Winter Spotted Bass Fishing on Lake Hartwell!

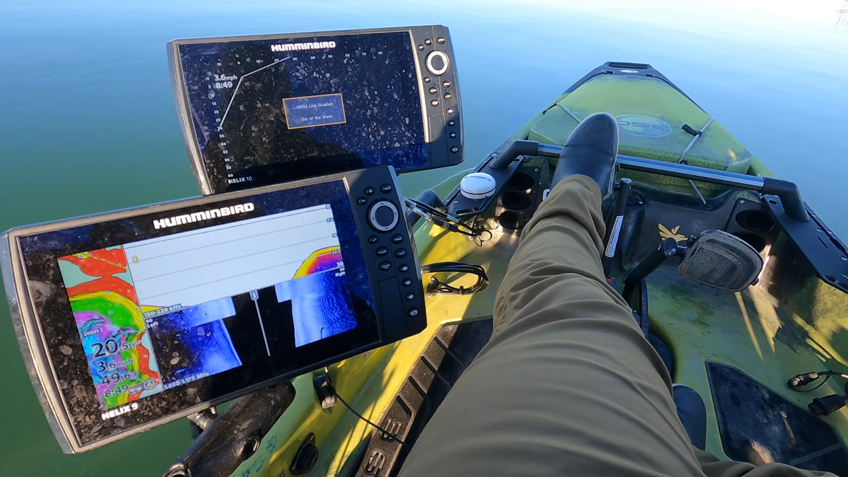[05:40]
likely they're gonna be we're looking for bait the bait's not there chances are the fish aren't there right now they're gonna be heavy bait oriented being that it's late winter we're gonna see what our water temps are coming
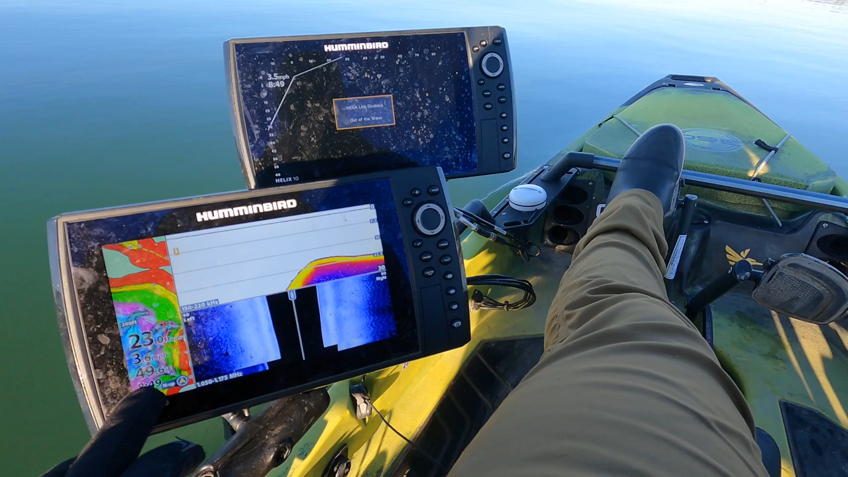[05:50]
to but it's around 50 degrees which is good uh i guess for me as a northerner i see 50 degrees and i get excited but down here it's a little bit different story these fish get real sluggish but uh we're gonna
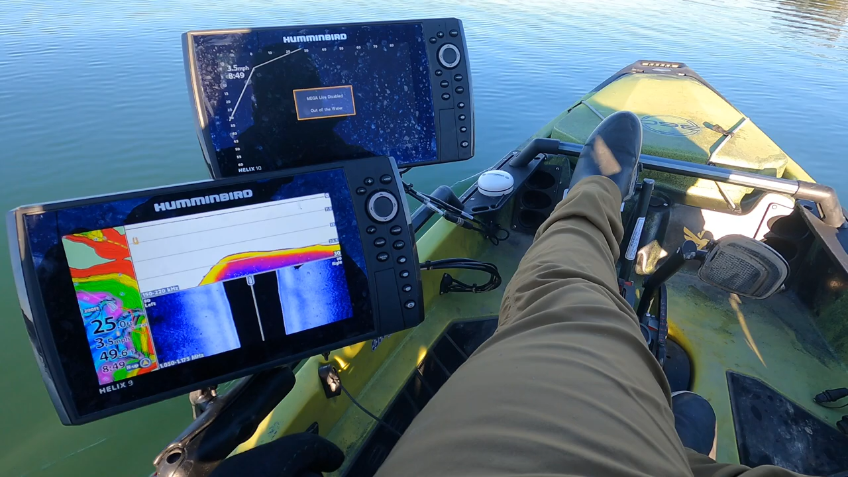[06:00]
come keep putzing around try to find them we're gonna let the torpedo do most of the work right now and
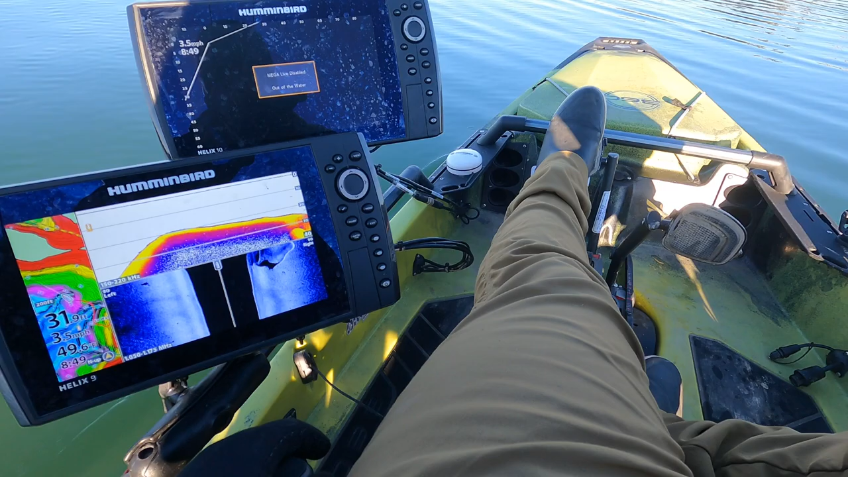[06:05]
On screen: speed 3.5 mph
uh see if we can't start marking some fish and then we'll put on forward facing and see if we can't run into
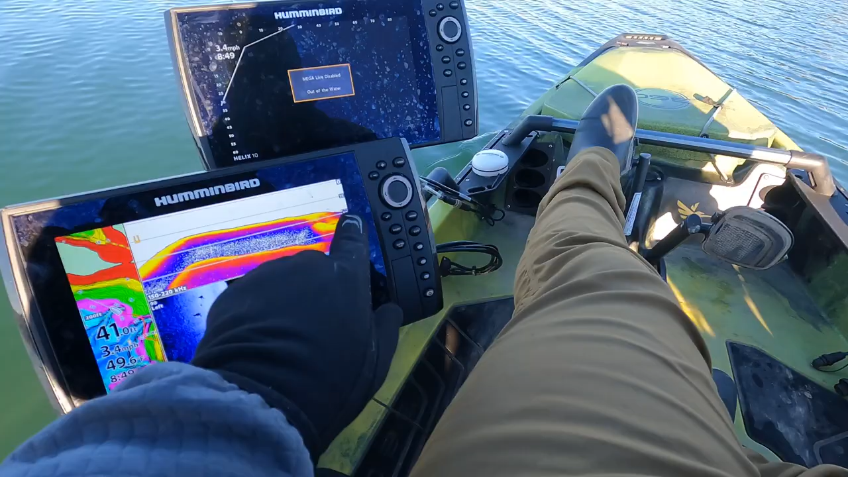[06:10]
some which looks like we're coming up on some fish right here you guys can uh no i think that's actually the ledge here this is actually wild holy crap look at that that's insane i'll try to zoom in on the screen for you guys so you can see it a little bit better but essentially this is what we're running today which is all these ditches and these little fingers these little creek arms that come back we're gonna be running ditches we're gonna try a multitude of things because again this is my first time on hartwell so i have no idea where these fish might be how they're going to set up that sort of thing so probably gonna end up running a lot of water torpedo is going to do a lot of the work and we're going to see what we can uh try to manage here today
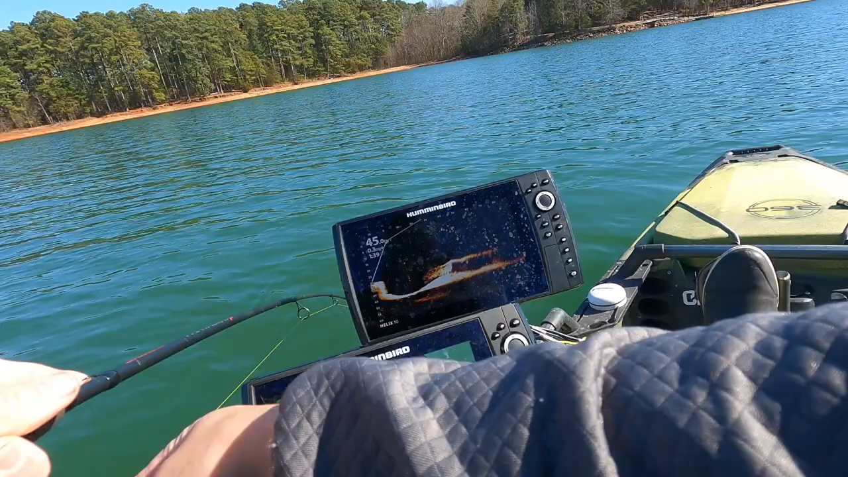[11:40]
a good spot too i think this is a striper
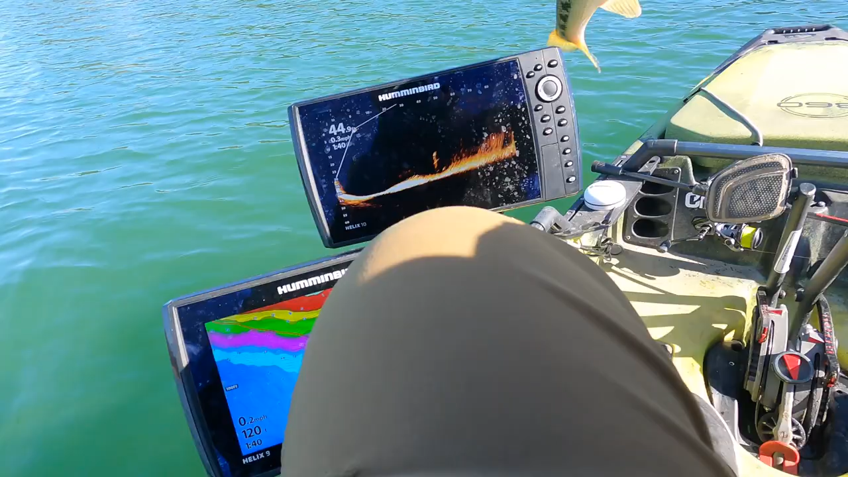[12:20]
you can see what we're focusing on here so you see on lake master these little ditches here just came out of the structure
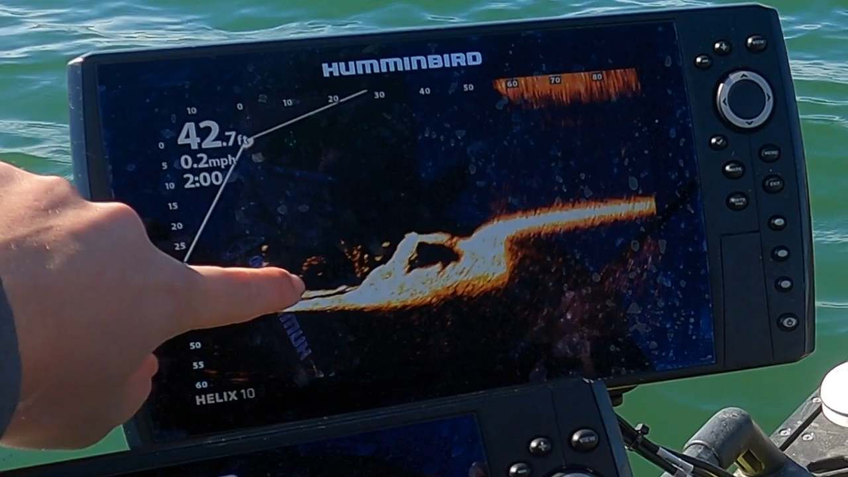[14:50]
On screen: depth 42.7 ft, speed 0.2 mph
on mega live and come up chase it up chase it up chase it up and then felt boop now knowing this and finding these fish i wish i
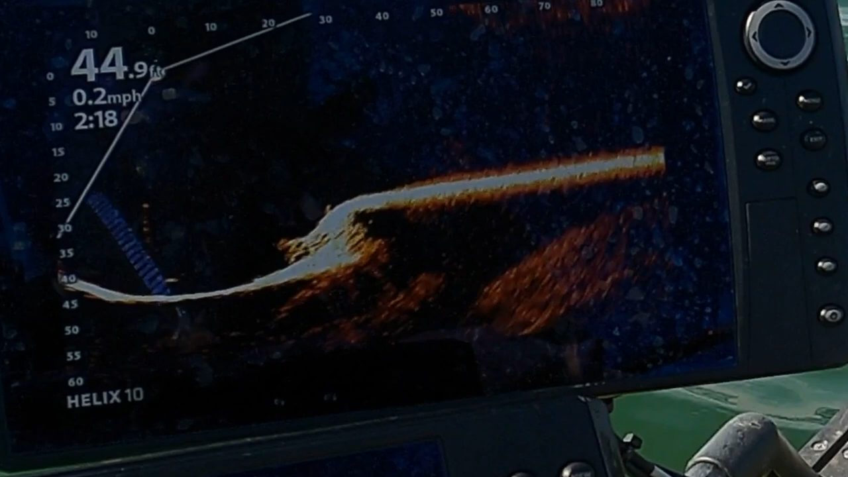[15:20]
On screen: speed 0.2 mph
mega live and i can't see these fish until my bait's down there and then they like basically they see the bait and they come out of hiding you guys can see it coming up oh come on went right right past it